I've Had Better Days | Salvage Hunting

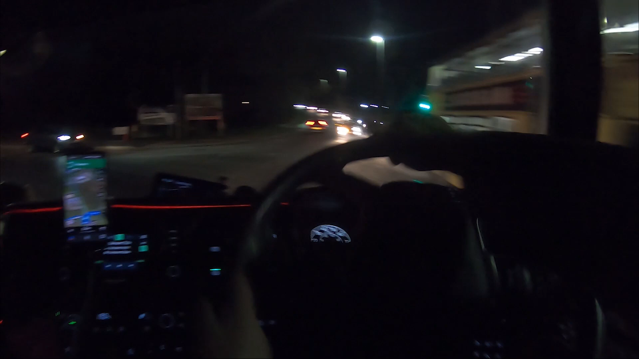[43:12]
It's a new build and sort of none of it's on Google Maps, so I'm not quite sure. None of it's on my sat nav. In a quarter of a mile, turn left onto Beaumari Road.
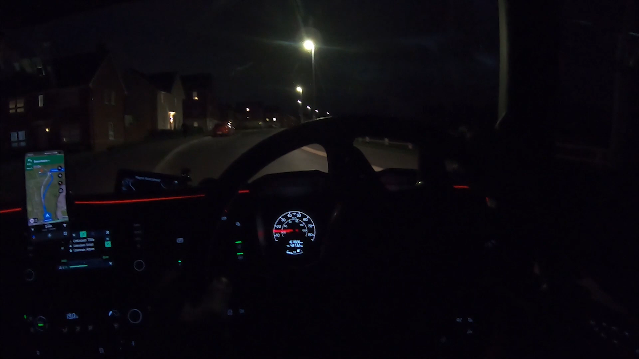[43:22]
Google Maps recognises the address and stuff, but it's shown as just being in a field. So I'm hoping that it's going to get us there. Come on, Google Maps, you can do it.
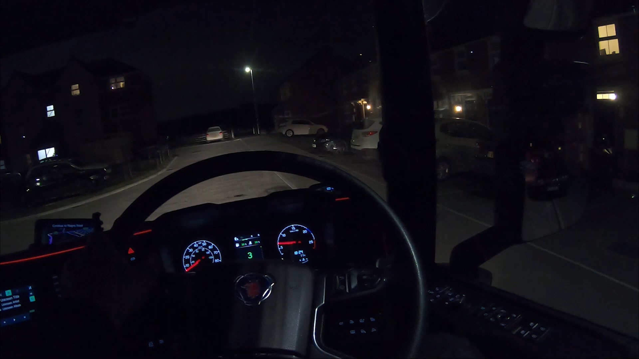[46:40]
Hopefully we got some room. I do want to start turning now, but there's a car next to me.
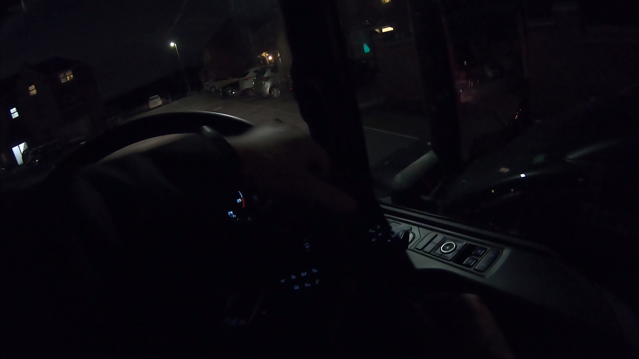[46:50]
Otherwise I'm going to take out all those lovely cones behind me, which I really don't want to do. There we go. You can just about see.
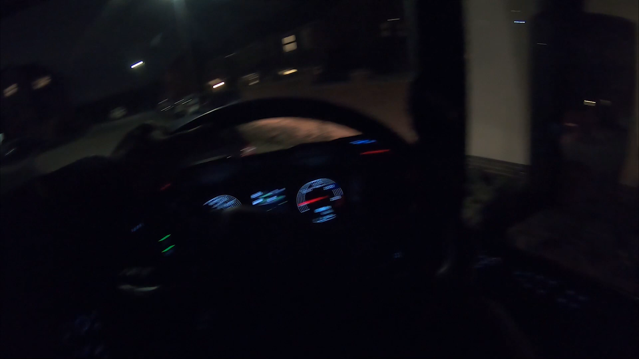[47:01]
Although it's pretty dark. What the heck is that? Is that a dodgy drain?
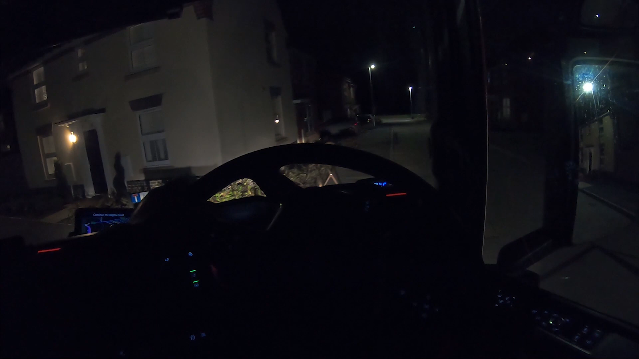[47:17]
I didn't like the sound of it.
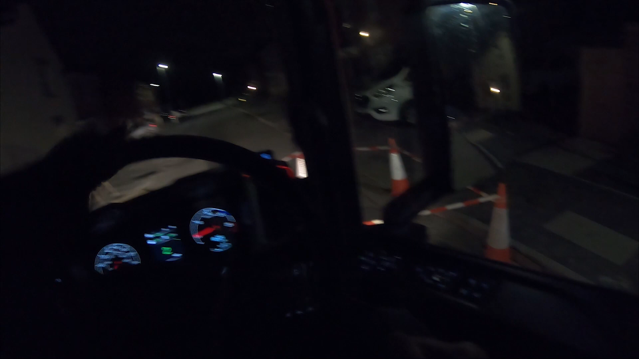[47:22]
Right, let's get past these roadworks so that I can get a bit of a swing around them. There we go. Alright, now hopefully we'll be able to get round them without taking the cones out. Although it's going to be tight because of that road sign. Yeah, didn't even touch them. Right, so we've got a 20 minute drive,
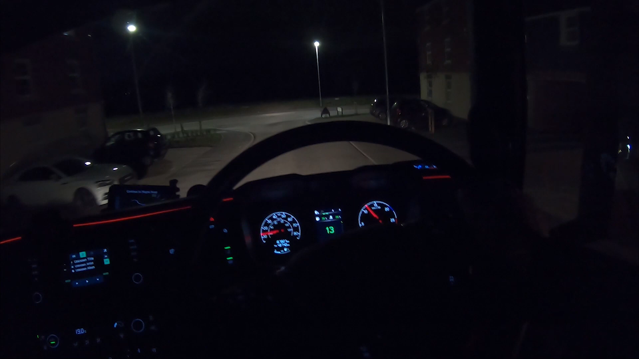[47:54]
but now we've got a 10 minute drive, 10, 15 minute at most drive back to the yard.